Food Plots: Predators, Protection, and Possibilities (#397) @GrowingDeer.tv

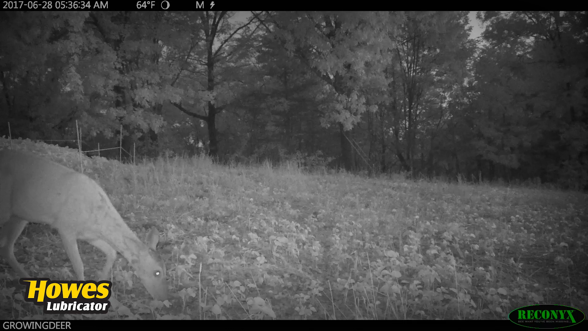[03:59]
When we put up the fence, we place the Reconyx Ultra Fire Camera looking down one line and we've noticed deer browse close but never jumped over the fence. Most of the Reconyx videos of deer feeding are at night and we expect that during the warm summer months. So, we set up our Hot Zone Energizer, the thing that sends the electrical charge through the fence to send down a pulse every two seconds during the day and every second at night. This setting is less of a drain on the battery and makes sure we've got a strong pulse when it's most needed.